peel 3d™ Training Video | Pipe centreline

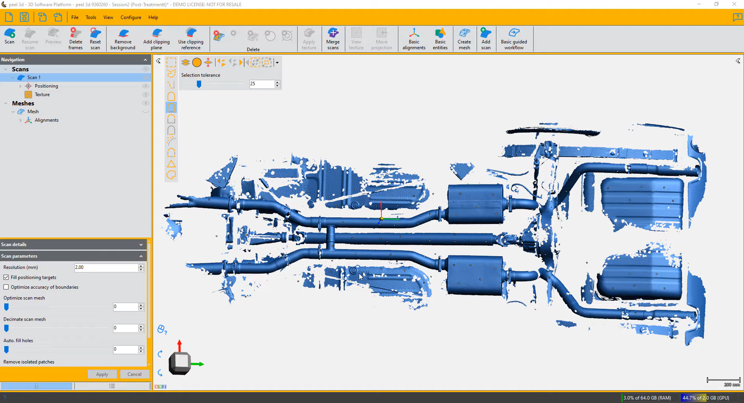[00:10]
scan so here I've got the scan over the underside of a vehicle typical sort of scan where you don't in fact often have the complete pipe but that in itself is not a problem